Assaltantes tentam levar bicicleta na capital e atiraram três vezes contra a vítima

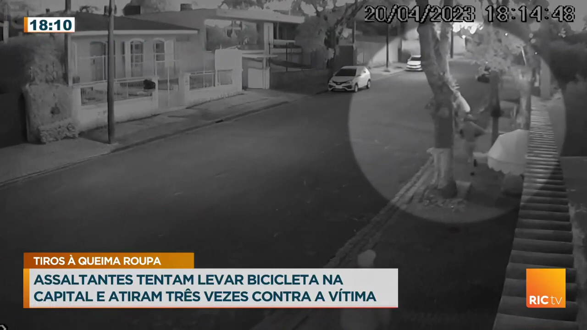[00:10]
Isso porque bandidos armados estão agindo na região. Na semana passada, três homens abordaram moradores na saída de casa e atiraram em um deles a queimar roupa. Tudo isso, tudo isso por uma simples bicicleta. Uma simples bicicleta e você tem tiros.
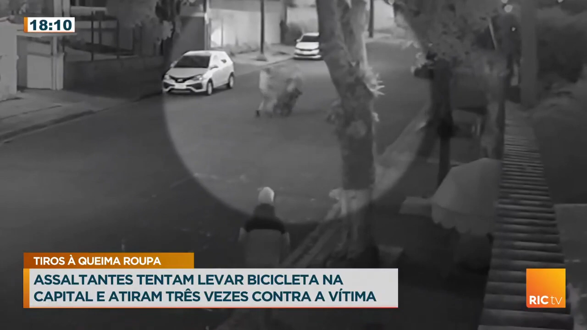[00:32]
Veja. O circuito de uma das casas registrou o momento em que dois assaltantes tentam levar a bicicleta de um homem que discute com eles e acaba caindo. Na sequência, os bandidos disparam três vezes contra a vítima e fogem.